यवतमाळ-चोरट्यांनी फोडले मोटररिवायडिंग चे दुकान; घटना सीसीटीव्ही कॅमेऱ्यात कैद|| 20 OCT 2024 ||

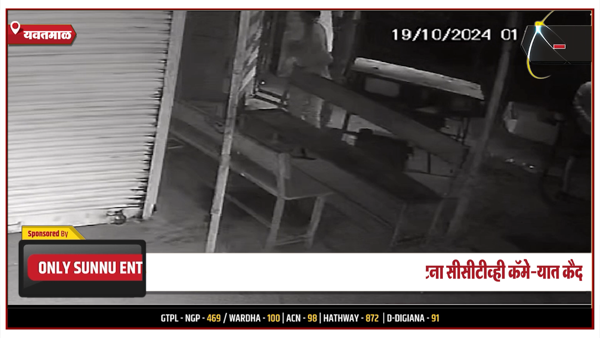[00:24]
श्री संतब भोजाजी रिवाइडिंग एलेक्ट्रोनिक चे दुकाना है या दुकानात मध्यरात्री एक चासुमारास